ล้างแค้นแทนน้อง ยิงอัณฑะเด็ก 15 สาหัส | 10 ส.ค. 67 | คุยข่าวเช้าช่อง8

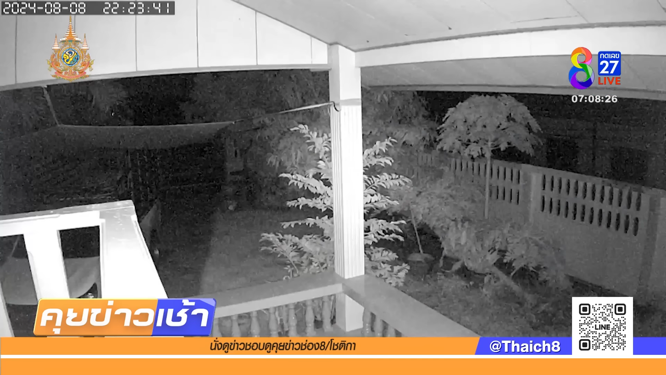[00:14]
ดตำรวจตามจับตัวคนก่อเหตุไว้ได้แล้วนะครับดูภาพจากล้องจรปิดก่อน บริเวณที่เกิดเหตุนะครับกล้องหนังนี้มาทึกเสียงด้วยนะได้ยินเสียงปืนดังขึ้นหนึ่งนั้นแบบเบาๆนี่ โป๊ะ ไกลๆ